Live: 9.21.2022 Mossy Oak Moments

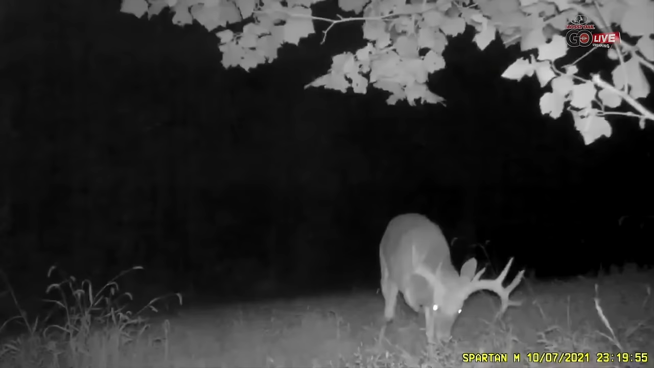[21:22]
And I was like, holy smokes, this is a big deer. So all my focus shifted to the deer I now call Roman.
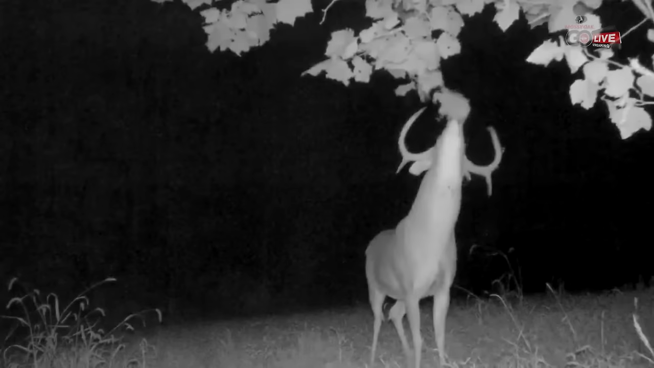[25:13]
He's getting really aggressive, and I can tell he's showing his dominance.
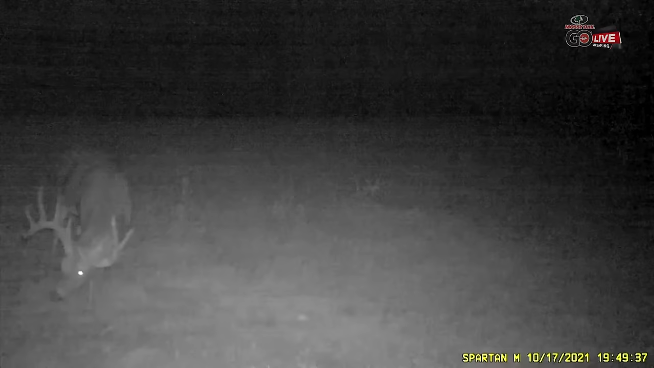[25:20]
Like, he is making this farm his now. He's kind of pushing some of the older deer around. That's where the Black Widow scrapes really can tell me these stories. And you can really tell a pattern. The red moon is coming up. We're going to have the right kind of weather. Everything's aligning that I can start hunting this deer.